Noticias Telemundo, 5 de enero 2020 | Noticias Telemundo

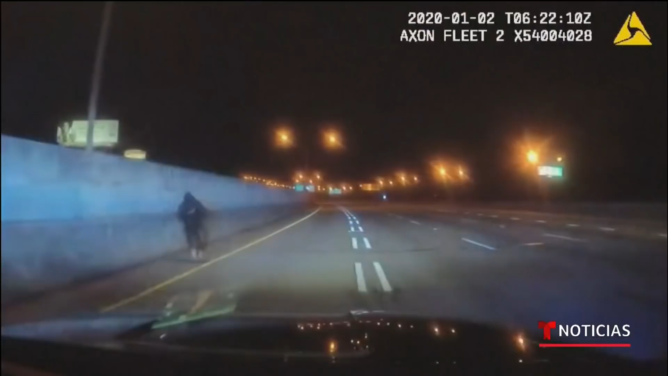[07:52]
La cámara corporal de un agente muestra al muchacho de 25 años huir del auto para comenzar a correr por la autopista hasta que acorralado decidió lanzarse al vacío. Finalmente se entregó y fue trasladado a un hospital con heridas leves.